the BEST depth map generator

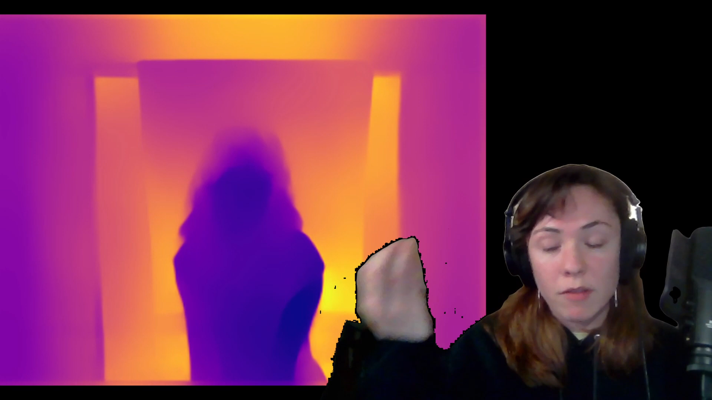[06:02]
This map has a lot more colors, which just provides more opportunity for different views to be encoded. However, the looking glass doesn't read color depth map, so it just kind of reads it as its color depth map. As you can see, this looks kind of funky on the looking glass. On looking glass studio, there's a small check box that you can toggle on and off that inverts the map for you, which I needed to do in this case.